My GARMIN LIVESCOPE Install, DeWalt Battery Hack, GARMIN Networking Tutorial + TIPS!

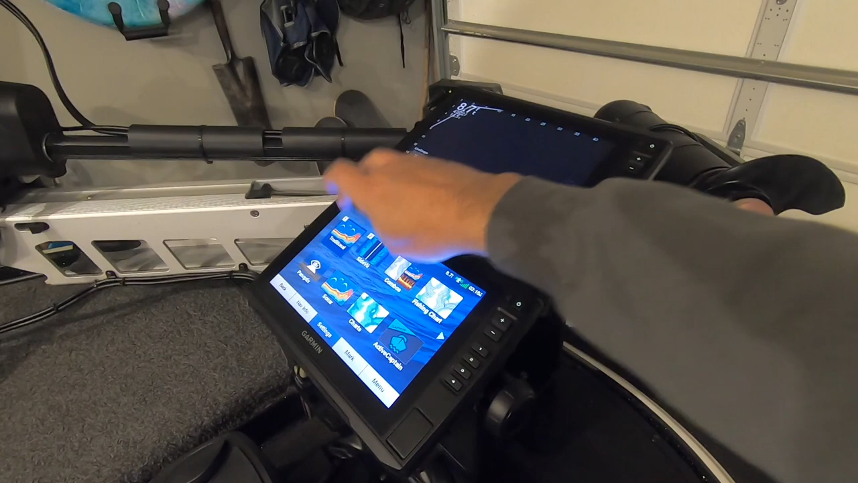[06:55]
I can put this one on the traditional, let's say, and now I've got both graphs running.
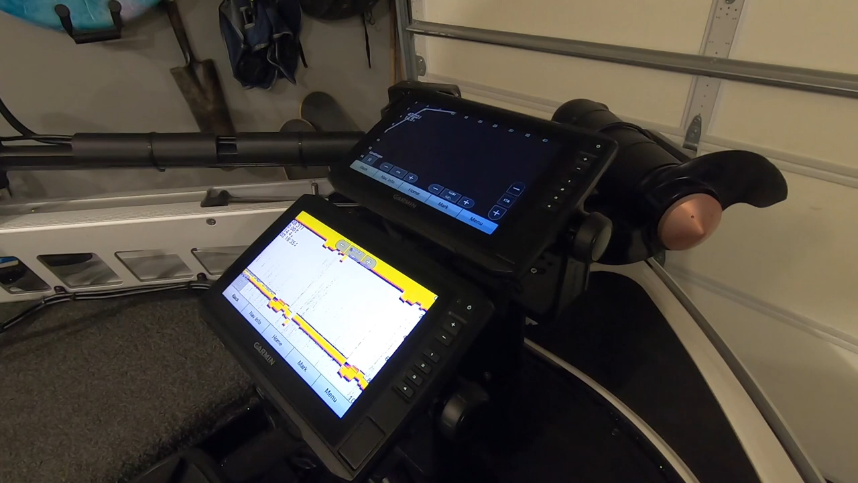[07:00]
I am going to show you what happens when I turn it off.
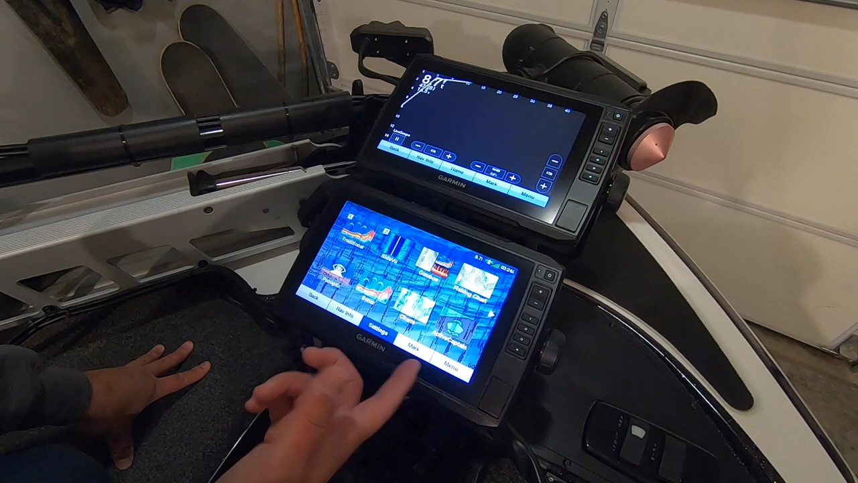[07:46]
just because everything is networked and going through that GMS 10, I can go into here and I can go to home and I can pull up life scope here. And as you can see, I haven't even taken off the grid on this one yet.
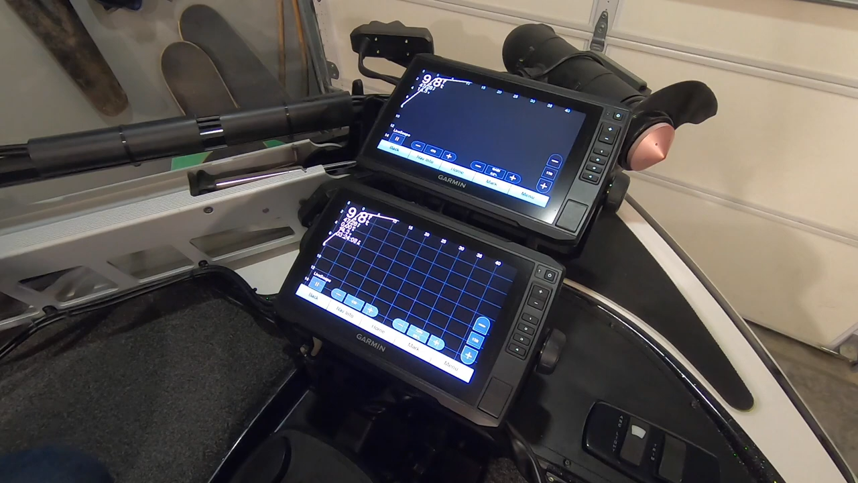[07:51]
So I can put it on both. If I don't like the grid, if I do like the grid, I can have them on both. Um, something else that's really cool about having everything networked is that I can go into traditional right now. I'm using the CV 52 HW, which is the transducer that came with this unit originally. I've got that mounted on the trolling motor. Uh, but if I wanted to see what's going on in the back of the boat, if I'm driving through somewhere and, um, the trolling motor is going back and forth and I'm not really getting a good picture on,
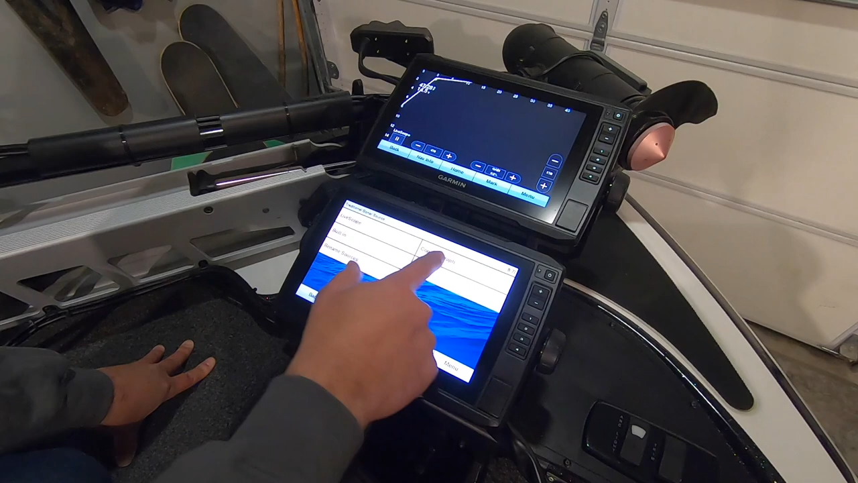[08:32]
let's say side view or something, I can actually just go in here and use the sonar setup. I go to source and I do the console graph. I renamed all that. So I know what's what, and then I go back here and now I'm on the GT 56 UHD. Of course, this unit up here is not UHD.
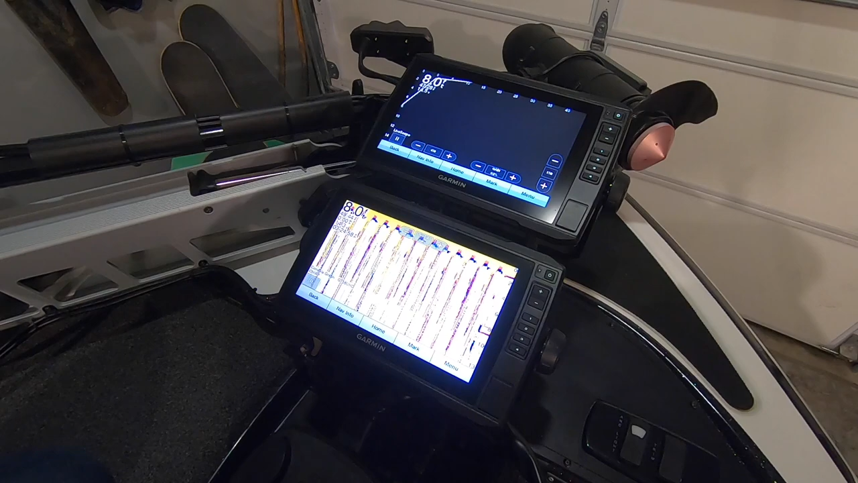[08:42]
Um, but I can still use that transducer from the back of the boat and be able to see things here.
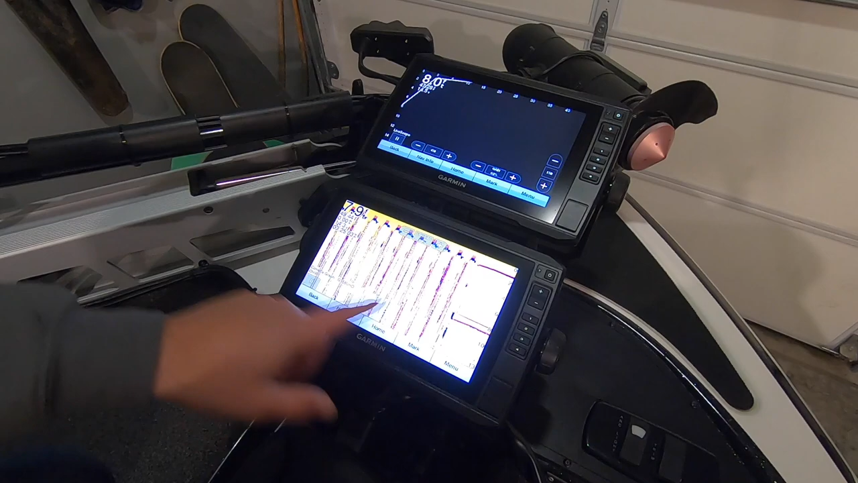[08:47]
So then of course I can go to here and I can do the 2D up here.
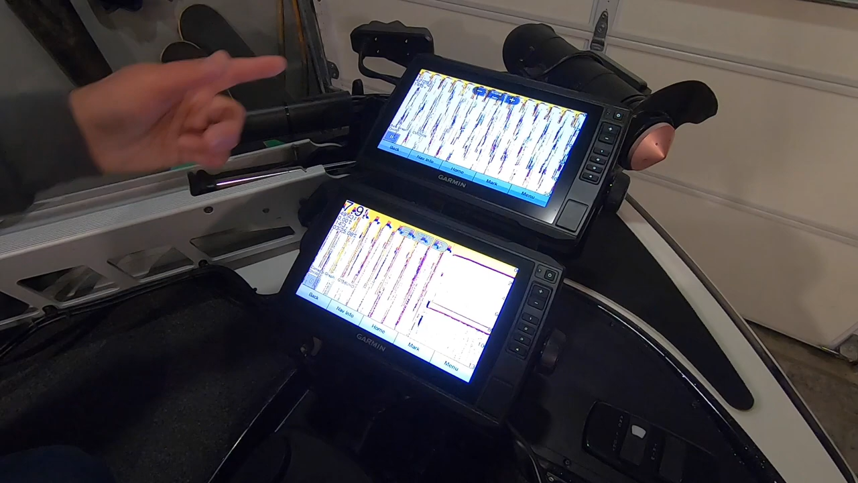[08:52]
So I'm using the 52 from the trolling motor here. I'm using the 56 from the back and everything is networked. I can also use the 52 at the console or the 56 obviously there too. And then I can see everything. Um, like I said, you can network to use your waypoints and network to just be able to see different transducers on different graphs when you want.
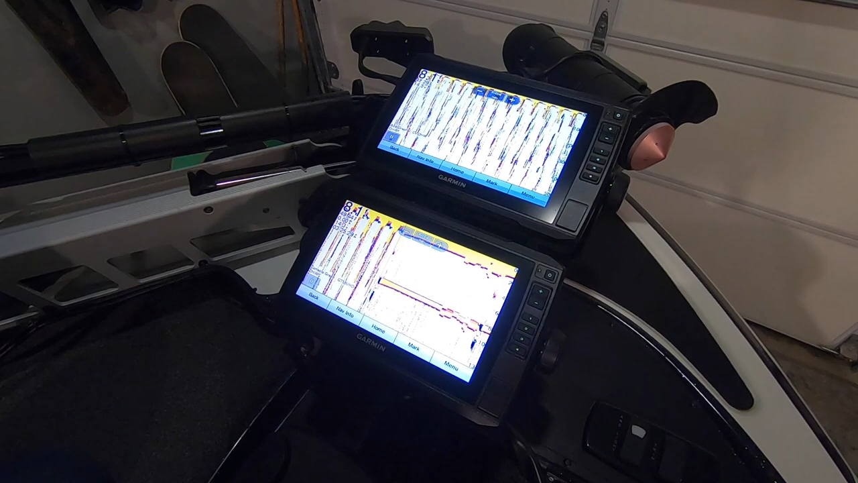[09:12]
So tucked underneath this front bow plate, I've got two things. I've got the Garmin steady cast heading sensor and I've got a NEMA 2000 kit. Um, when I first bought this first 93 unit and was out fishing on a lake and I was on a way pointed spot. Um, I noticed that my, that the bow of my boat was not facing, at least it wasn't on the graph where I thought I was.
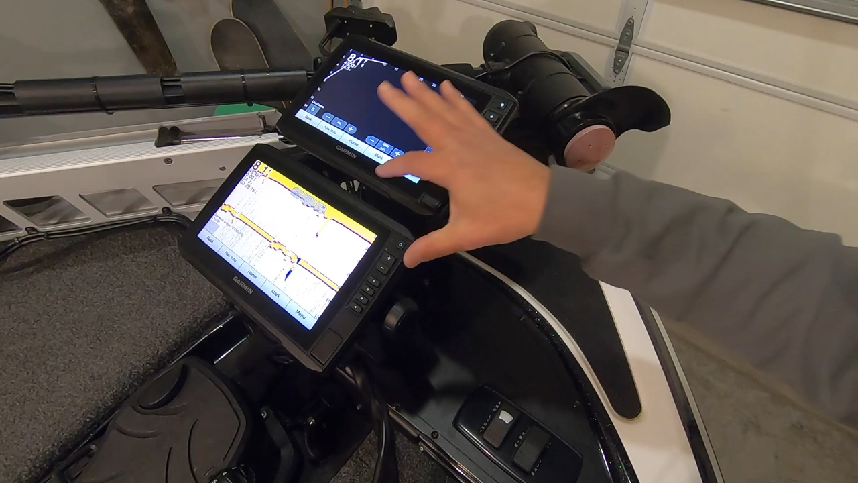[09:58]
So I originally bought the NEMA starter kit so I could hook up that. Having to do a second graph up here, I wanted that heading sensor to be able to be on both graphs.
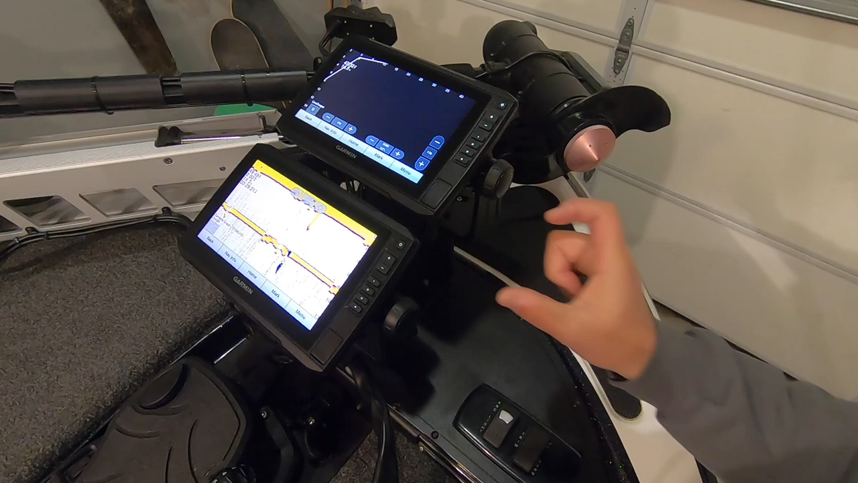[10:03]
So what I did was I ended up buying another, um,
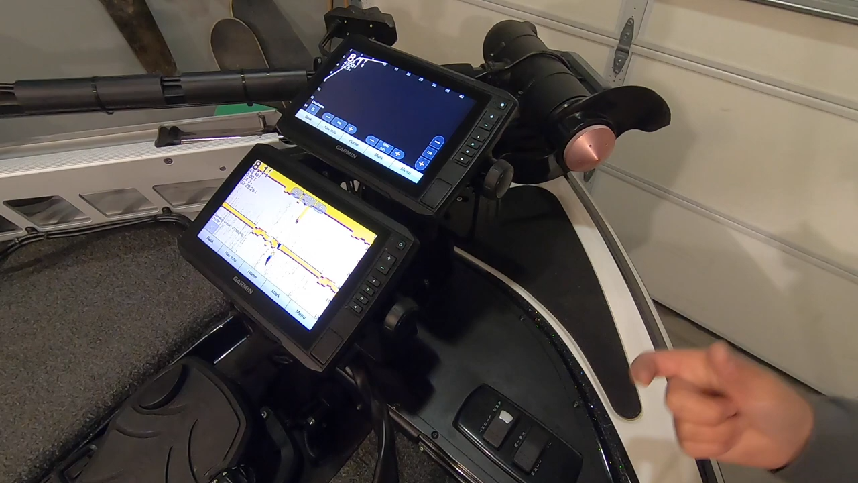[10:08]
T for the NEMA kit and I ended up having to buy another NEMA cable. Um, and then I hooked everything up.
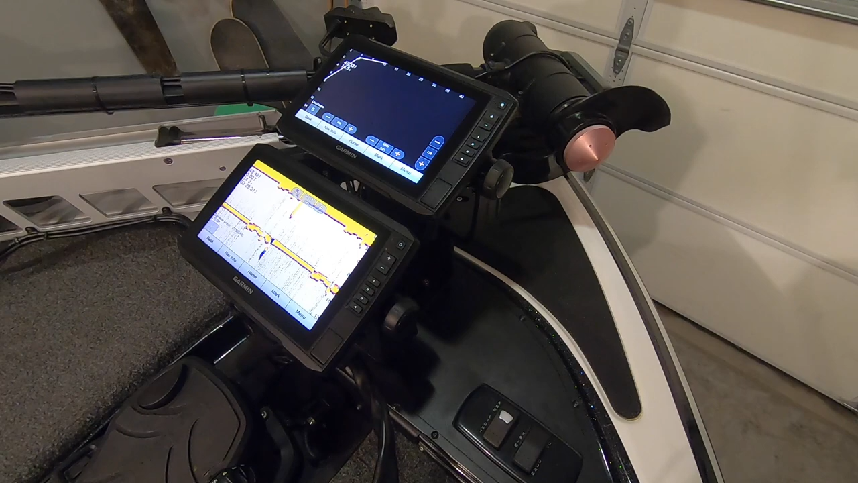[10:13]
So now I've got the NEMA 2000 kit and the heading sensor on both of the front graphs.